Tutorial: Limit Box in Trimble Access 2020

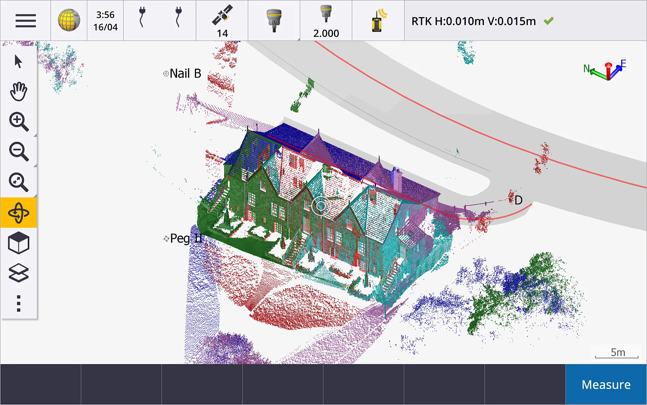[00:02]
The Trimble Access Limitbox is really useful when working with 3D data like point clouds from Trimble SX10 scanning total station or with IFC BIM models.
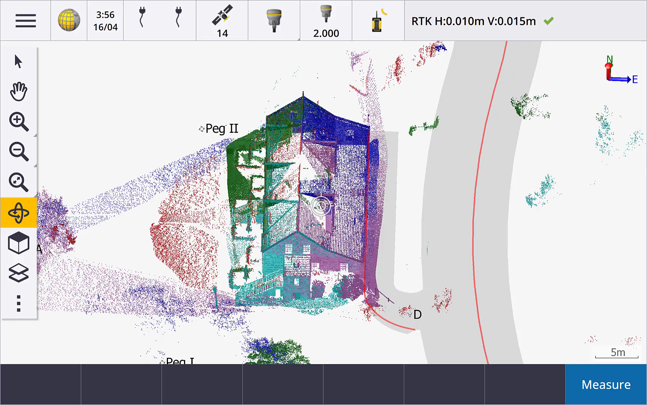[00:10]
It's great for simplifying the view, focusing on the area you are interested in and hiding the things you do not want to see, as well as getting inside the point cloud or model.
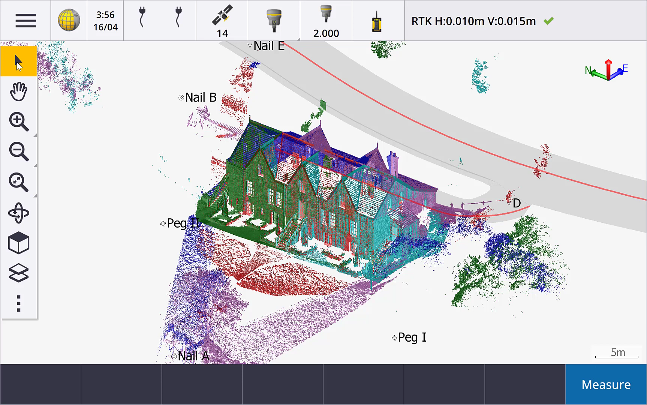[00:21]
This video shows you how to use the Limitbox tools. Tap the show button to display the Limitbox toolbar.
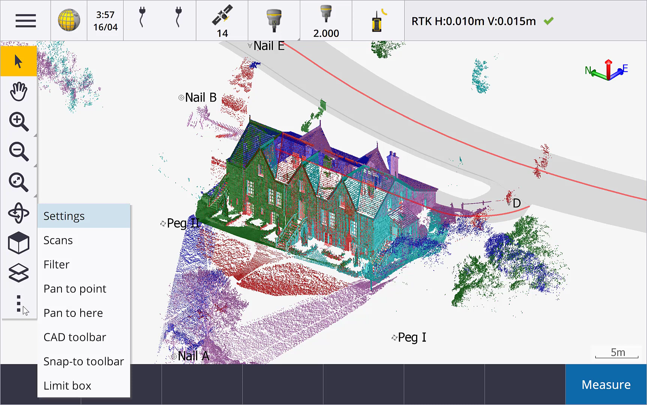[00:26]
There are three main toolbar buttons to control the three dimensions,
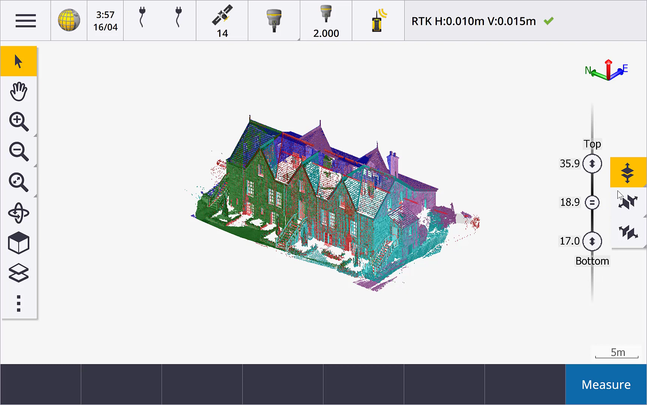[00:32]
top and bottom, left and right, front and back. Tap the button and then use the slider to control what is displayed in the map. With the top and bottom button selected, you see the current top elevation limit beside the top slider, the bottom elevation limit beside the bottom slider, and the thickness beside the middle slider. Slide the top or bottom sliders up or down to increase or decrease the elevation range displayed.
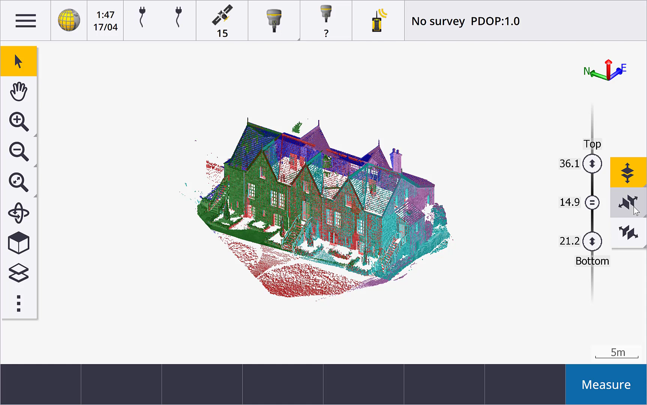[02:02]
My project is already north oriented, but if I set the reference azimuth to say 30 degrees, you can see how the sliders now move at 30 degrees. You can use the full height of the map screen to move the sliders up and down. Slider speed changes depending on the current zoom or scale of the map.
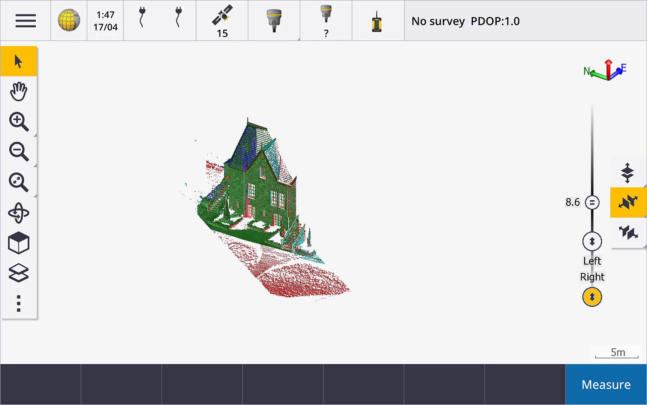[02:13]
Zoom out to make it faster. There is also a way to edit the values manually. Tap and hold on the button to set values directly. To clear the limits set for an individual button or to clear all limits. If we look at the vertical limits, you can see that we can set the top, bottom and center independently. We can also see and change the thickness. If we lock the thickness, then change any one of the first three fields,